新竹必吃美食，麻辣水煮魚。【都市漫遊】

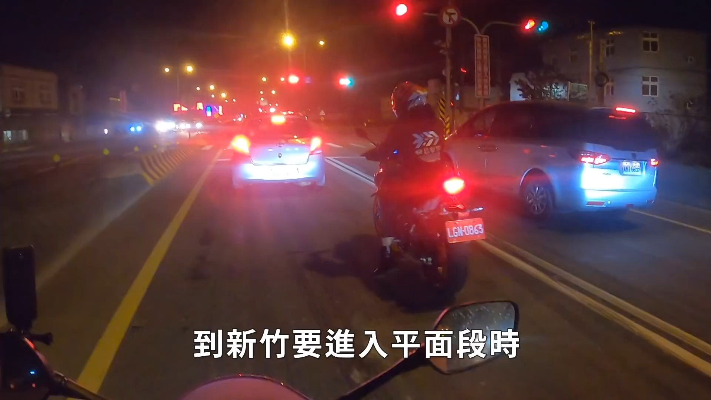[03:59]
到新竹要进入平面段时，转上台六八往东。
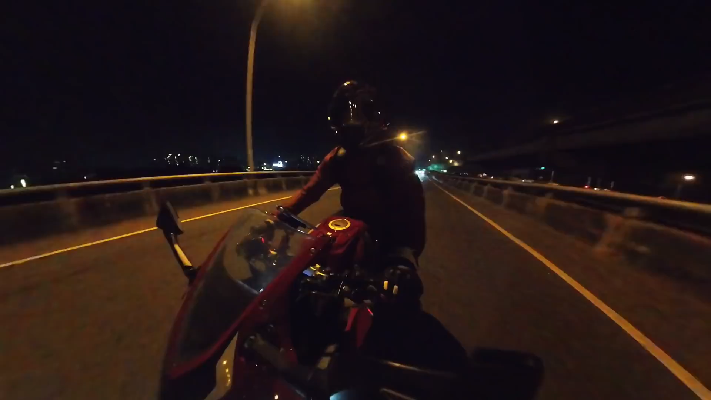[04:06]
在下第一个匝道后不久，就到了棒球场附近的西大路。